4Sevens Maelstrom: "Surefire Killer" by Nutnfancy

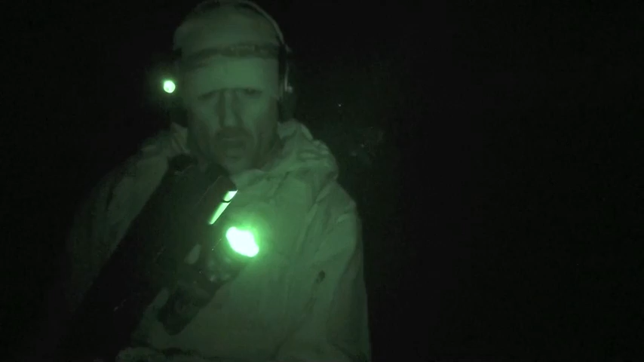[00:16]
10 degrees out in the frigid desert, Maelstrom G5 with a double-on buckshot, about 12 yards.
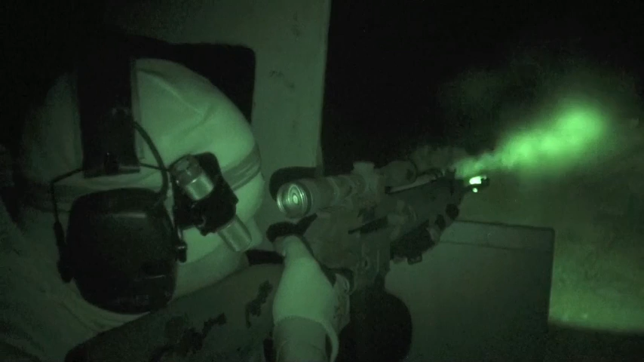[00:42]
Four-sevenths, Maelstrom G5, smooth deflect on the right, orange peel on the left.
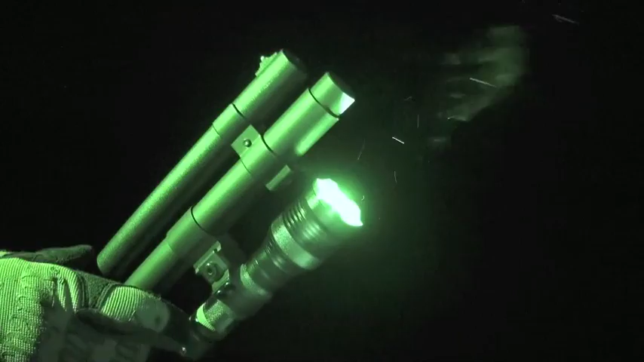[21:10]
Not a big deal until you go to the weapon line. Okay.
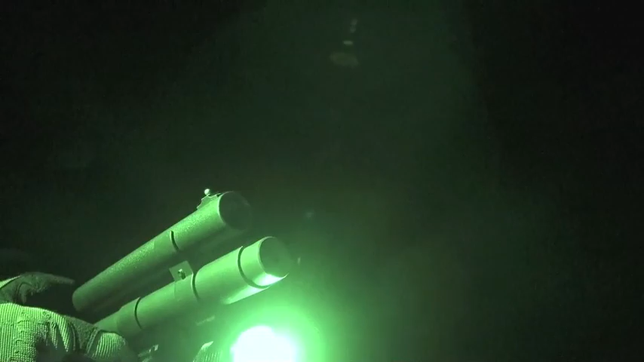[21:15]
I was out in the desert shooting, Kel-Tec Su-16B and then the shotgun. And I was all alone out there in this particular outing.
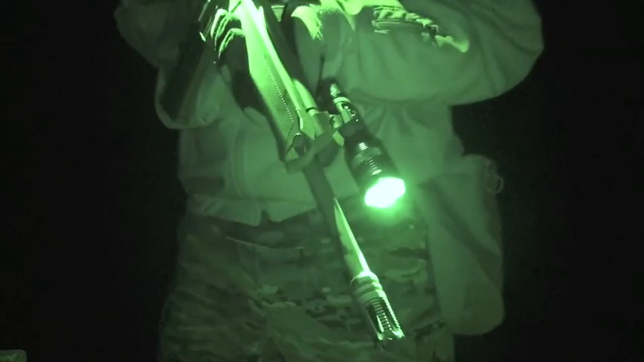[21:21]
And I wanted to switch the light to a lower mode to save battery power and do some searching downrange and just experimenting.
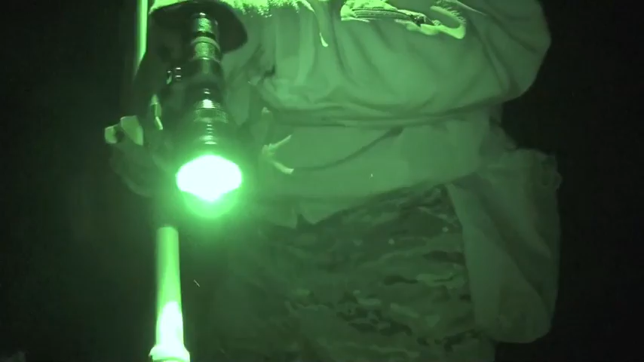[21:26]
It's difficult to do when it's weapon mounted.
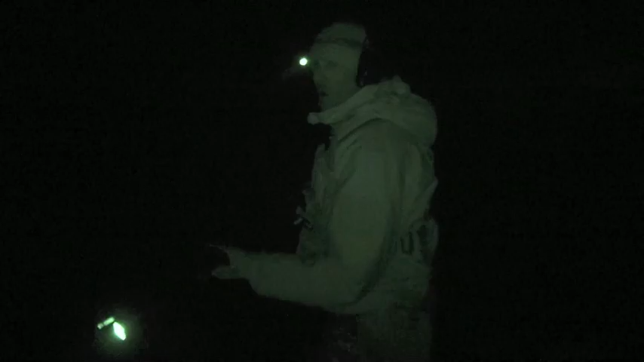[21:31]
That's where I'm going with this. Okay. Twisting the bezel, especially on this version, which was actually used in the test, the black version.